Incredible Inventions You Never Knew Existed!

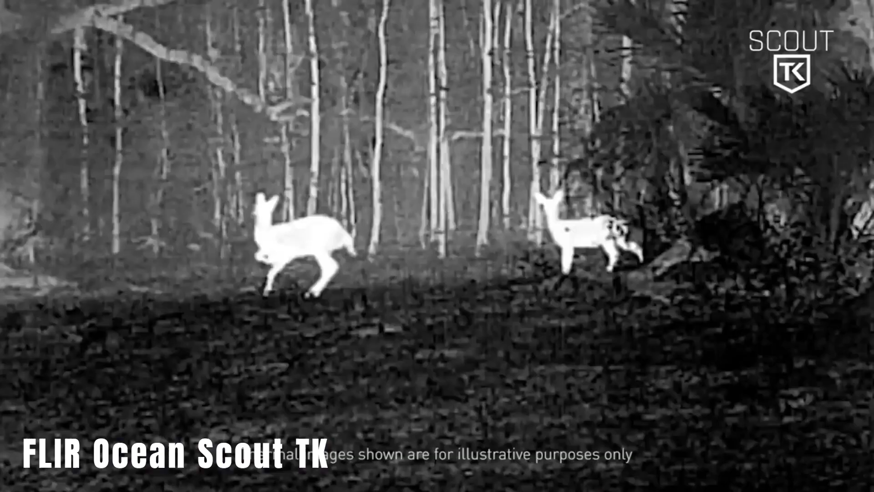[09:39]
Fleur Ocean Scout TK If you have some extra money to spare after purchasing the Ramito prototype, you might consider the Fleur Ocean Scout TK Thermal Vision Monocular.
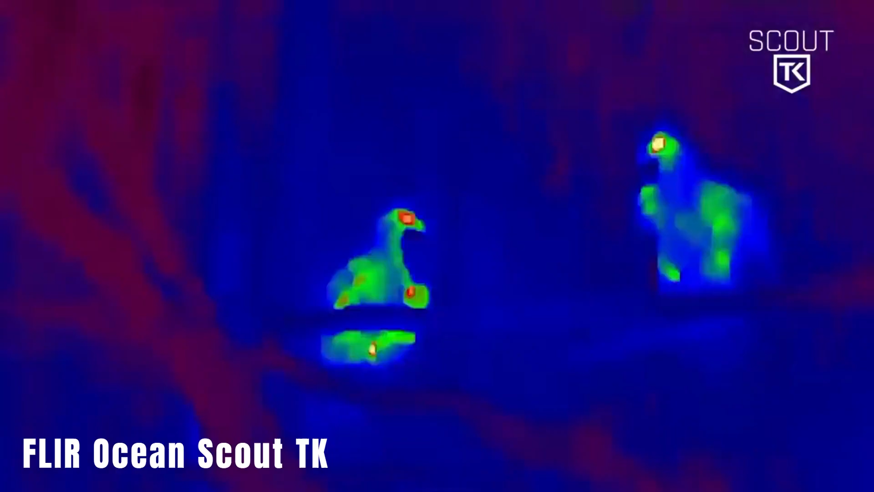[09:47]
Weighing just 170 grams, it fits in your pocket but packs enough power to spot animals like foxes and squirrels from up to 90 meters away.